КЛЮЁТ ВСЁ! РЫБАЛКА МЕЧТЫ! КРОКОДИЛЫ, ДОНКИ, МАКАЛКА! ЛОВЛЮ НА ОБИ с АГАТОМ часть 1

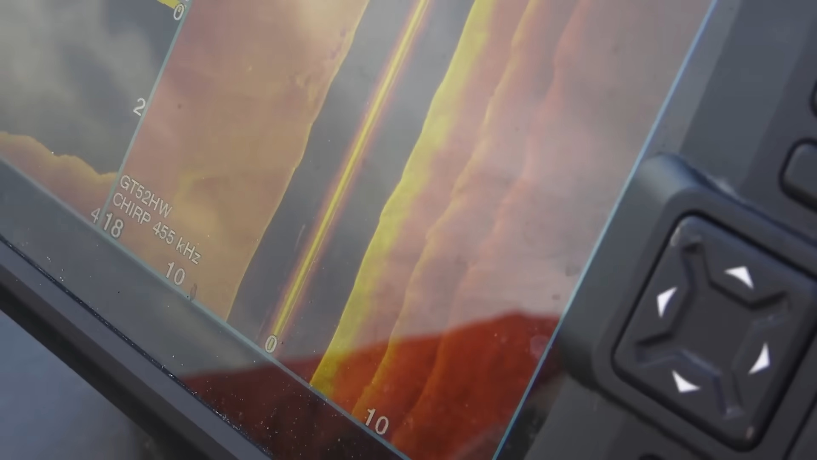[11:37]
с морем мы проверяем место где хотим встать
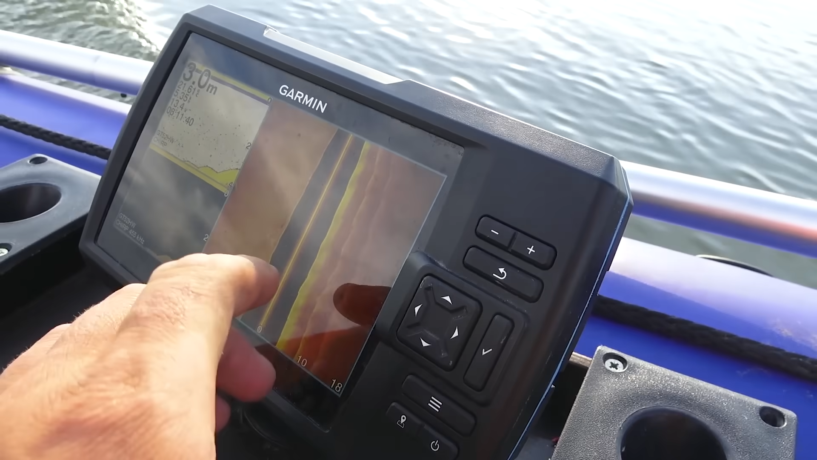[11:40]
On screen: depth 3.0 m
ну и здесь такие интересные вот бровки идут прям
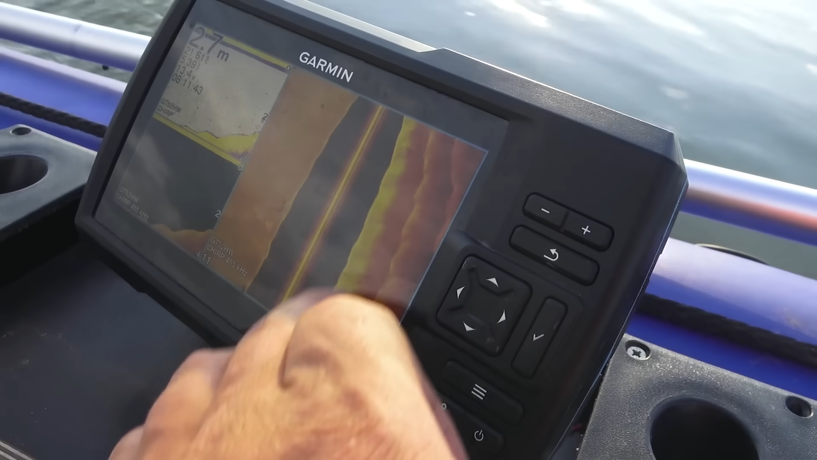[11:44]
ступенями доль берега здесь мелко смотри уже упало на 2,6 здесь уже мелко да вот предыдущие мы там проходили там вообще хорошая глубина 5 метров сейчас вернемся туда
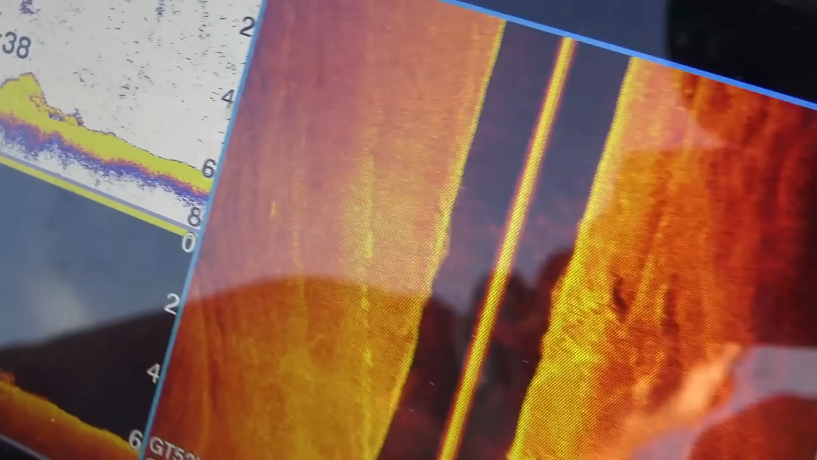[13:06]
стоят щуки судаки вот такие вот палки здоровые
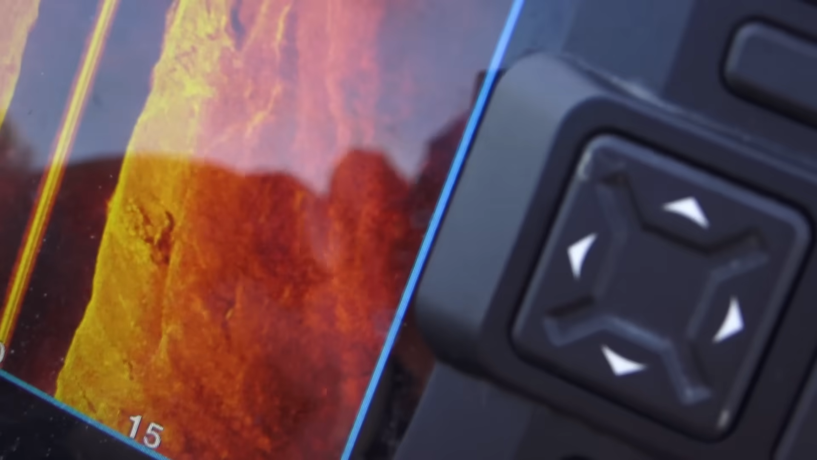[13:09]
и здесь вот в ямке вот пожалуйста стоит я так понимаю
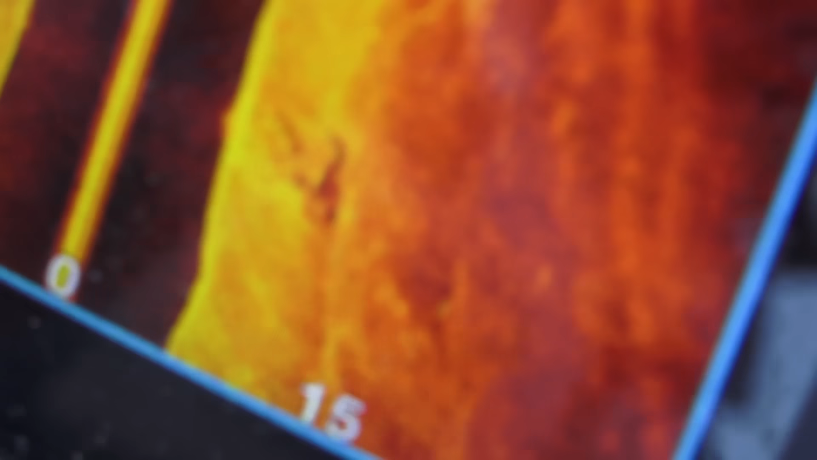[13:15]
судачок либо щучка в ямке решили мы все-таки именно на солнечный берег